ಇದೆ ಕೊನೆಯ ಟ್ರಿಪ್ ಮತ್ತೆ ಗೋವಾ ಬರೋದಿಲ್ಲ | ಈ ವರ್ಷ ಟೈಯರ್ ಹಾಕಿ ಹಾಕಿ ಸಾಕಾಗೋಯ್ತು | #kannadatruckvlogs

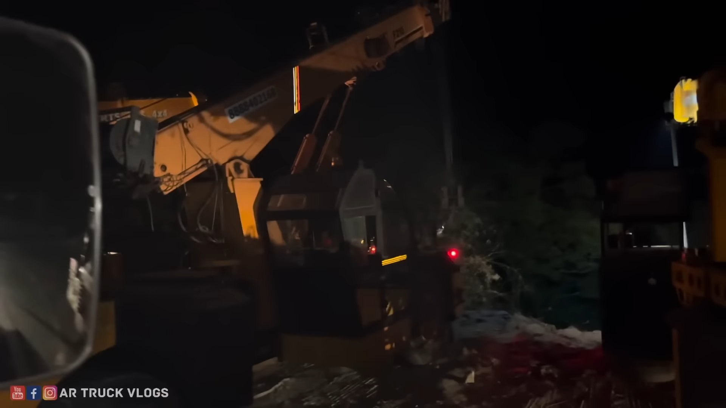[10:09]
ಗೋವಾ ಘಾಟ್ನಾಗೆ ಒಂದು ಲಾರಿ ಕೆಳಗೆ ಬಿದ್ದುಬಿಟ್ಟೈತೆ, ಎತ್ತಾ ಇದ್ದಾರೆ 3-4 ಕ್ರೇನ್ ಸಹಾಯದಿಂದ.
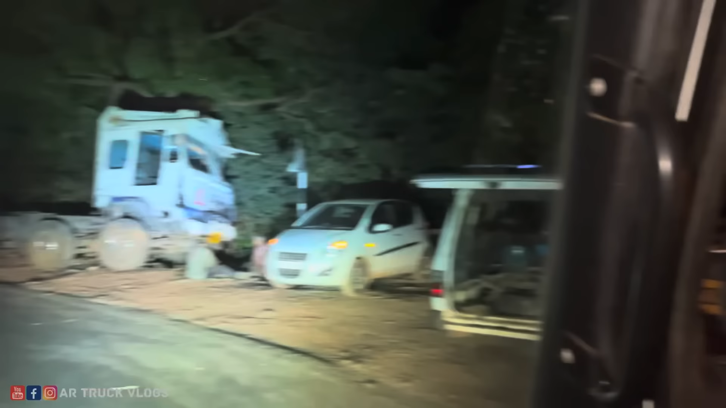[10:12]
ನೋಡಿ ಇನ್ನೊಂದು ಗಾಡಿ ಆಕ್ಸಿಡೆಂಟ್ ಆಗೈತೆ, ಇದು ಕೆಳಗೆ ಬಿದ್ದಿತ್ತು ಅನಿಸುತ್ತೆ. ಓ ಇದು ನೆತ್ತಿದ್ದಾರೆ ಸಂದೀಪ, ತೊಟ್ಟಿ ಎತ್ತಾ ಇರ್ಬೇಕು ಮೋಸ್ಟ್ಲಿ. ಇದೇ ಗಾಡಿ ಕೆಳಗೆ ಬಿದ್ದಿರೋದು
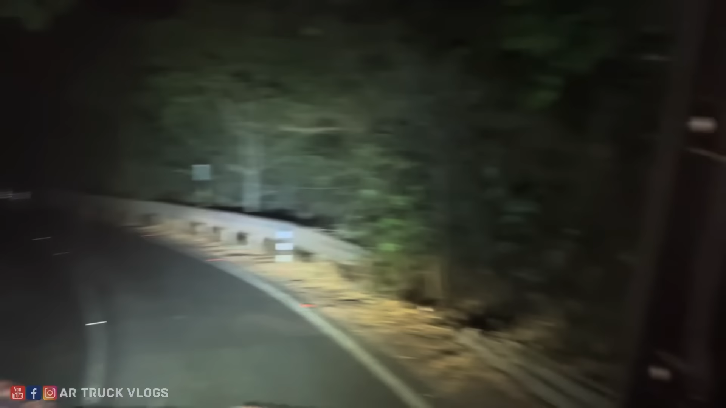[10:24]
ಹೆವಿ ಡೇಂಜರು. ಯಾವತ್ತೇ ಆಗಲಿ ನಾವು ಡೌನ್ ಇಳಿಸ್ಬೇಕಾದ್ರೆ ನಮ್ಮ ಗಾಡಿಗಳು ಬ್ರೇಕ್ ನಿಲ್ಲಲ್ಲ, ಭಾಳ ಹುಷಾರಾಗಿ ಬರಬೇಕು. ಮತ್ತು ಇನ್ನೊಂದು, ಘಾಟ್ ಸೆಕ್ಷನ್ನಾಗ ಲಾರಿ ಓಡಿಸೋಕ್ಕೆ ಅನುಭವ ಬೇಕೇ ಬೇಕು.
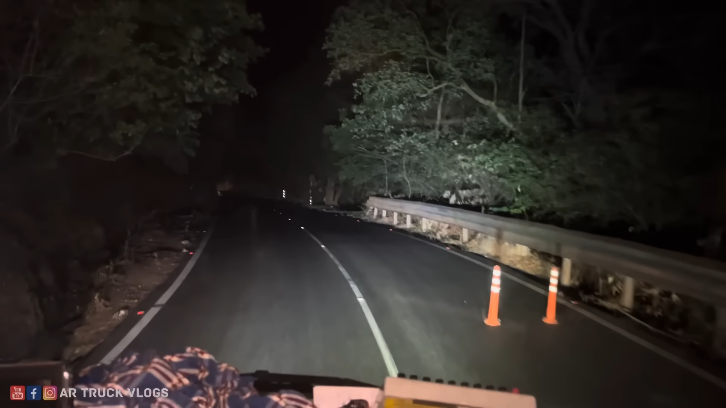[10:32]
ಹೊಸಬ್ರಿಗೆಲ್ಲ ಭಾಳ ಕಷ್ಟ ಘಾಟ್ ಸೆಕ್ಷನ್ನಾಗ ಓಡಿಸೋದು.
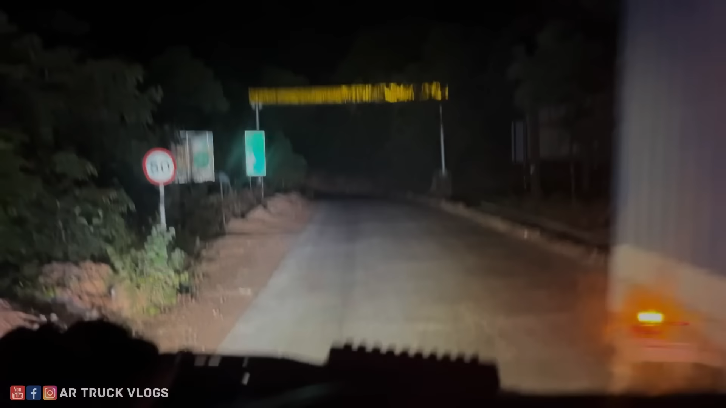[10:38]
ಬಾಯ್ ಬಾಯ್ ಗೋವಾ, ವೆಲ್ಕಮ್ ಟು ಕರ್ನಾಟಕ. ಇಲ್ಲಿಂದ ನಮ್ಮ ಕರುನಾಡಿಗೆ ಸುಸ್ವಾಗತ.
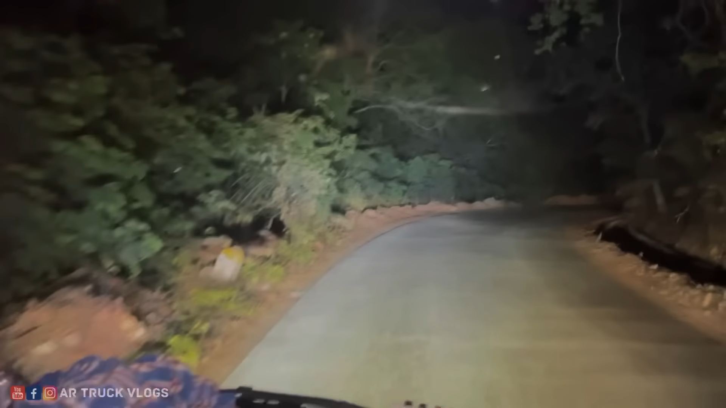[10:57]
ಬನ್ನಿ, ಇವಾಗ ಇಲ್ಲಿಂದ ಒಂದು 6-7 ಕಿಲೋಮೀಟರ್ ಐತೆ, ಹೋಗ್ಬಿಟ್ಟು ಅಲ್ಲಿ ಟೀ ಕುಡ್ಕೊಂಡು ಮುಂದೆ ಹೋಗೋಣಂತೆ.
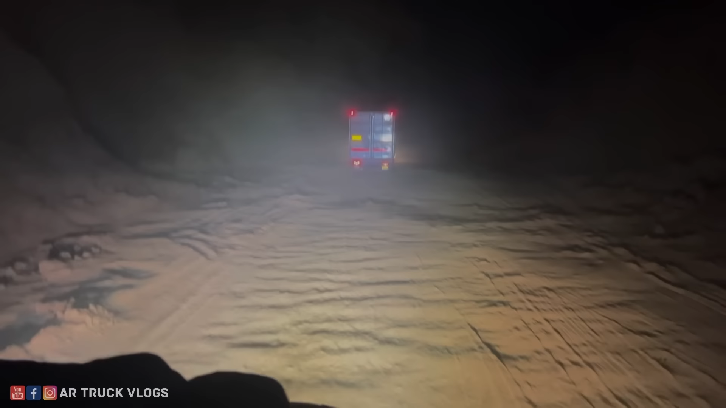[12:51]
ಒಂದು ಗಾಡಿ ಹೋದರೆ ಮುಗಿದೋಯ್ತು ಕತೆ, ಫುಲ್ಲು ಧೂಳು ಎದ್ಬಿಡುತ್ತೆ ಇಲ್ಲಿ. ಯಾರಿಗೂ ರೀ ಅಣ್ಣ, ಮಧ್ಯರಾತ್ರಿ 12 ಗಂಟೆಗೆ ಹೆಂಗೆ ಹೋಗ್ತಾನೆ ನೋಡ್ರಿ. ಹೋದ ಒಬ್ಬೊಬ್ರೆ ಇದ್ದಾಗ ಹೆಂಗು ಇವೆಲ್ಲ ನೋಡಿ ಸಹಿಸ್ಕೊಳೋದು. ಕರೆಕ್ಟಾಗೆ ಟೈಮ್ ಬಂದು 12:04, ಫೈನಲಿ ಡಾಬಾ ರೀಚ್ ಆದ್ವಿ.
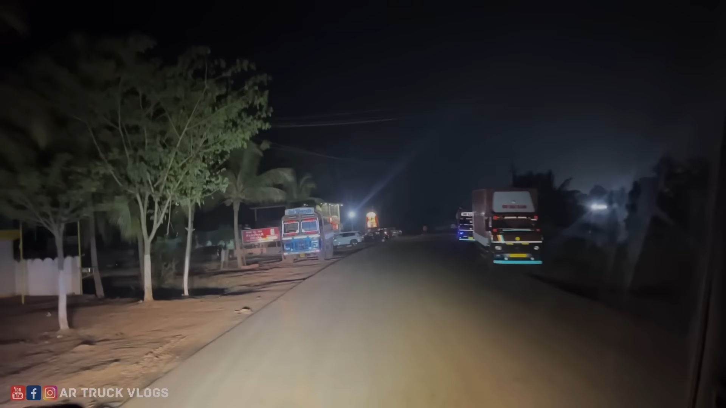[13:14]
ಇಲ್ಲೇ ಗಾಡಿ ಸೈಡ್ಗೆ ಹಾಕ್ಬಿಟ್ಟು ಊಟಕ್ಕೆ ಹೋಗಿ ಬರಬೇಕು. ಗಾಡಿ ಸೈಡ್ಗೆ ಹಾಕೋದು ಜಾಗ ರೈಟ್ ಸೈಡಿಗೆ ಇಲ್ಲ ಐತೆ, ಇಲ್ಲೇ ಹಾಕಿ ಹೋಗ್ಬಿಡೋಣ ರೋಡ್ ಸೈಡಾಗೇನೆ. ಒಳಗೆ ಹಾಕೋರು ಮತ್ತೆ ಏ ಕಷ್ಟ.
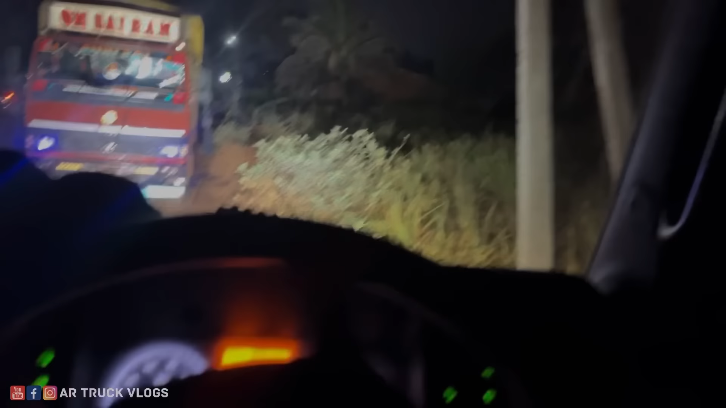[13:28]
ಇಲ್ಲ ನಿಲ್ಸ್ಬಿಟ್ಟು ಹೋಗಿ ಊಟ ಮಾಡಿಕೊಂಡು ಬರೋಣ ಬನ್ನಿ.